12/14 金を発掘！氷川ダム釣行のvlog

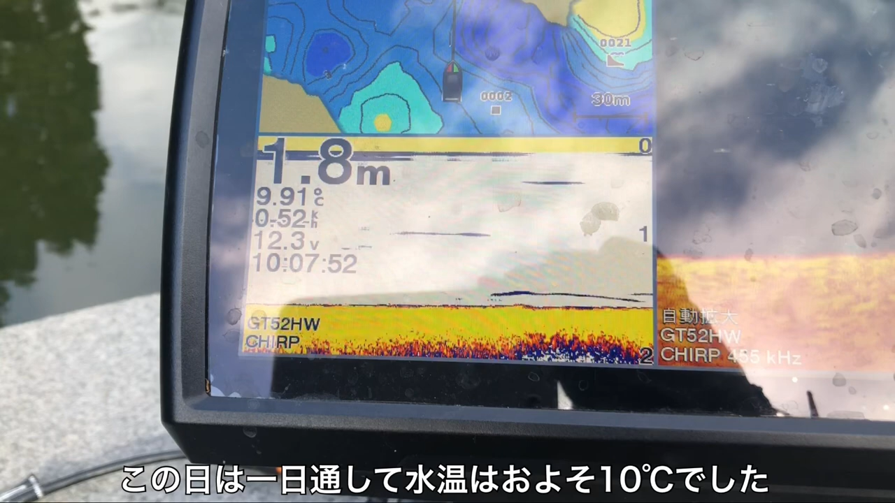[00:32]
On screen: depth 1.8 m, water 9.91°C
それで 9.91 度と一桁台ということでなかなかしびれる
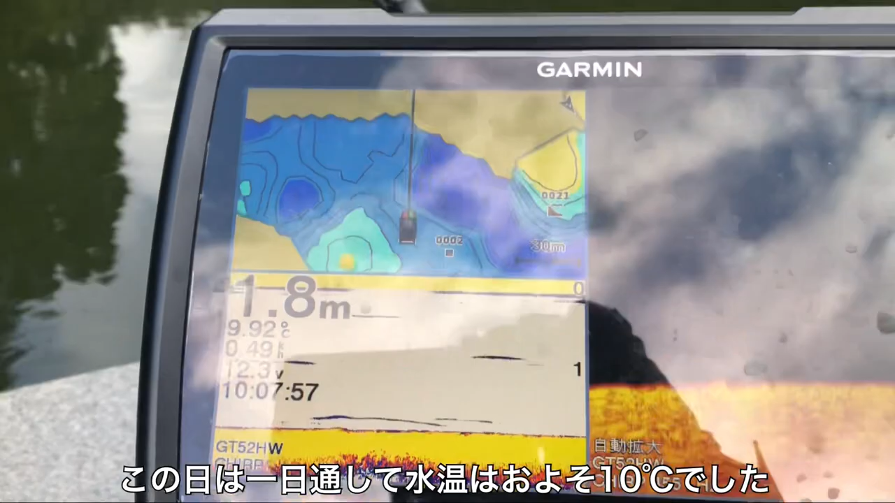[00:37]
On screen: depth 1.8 m, water 9.92°C
水温なんですけれども、水温も低いので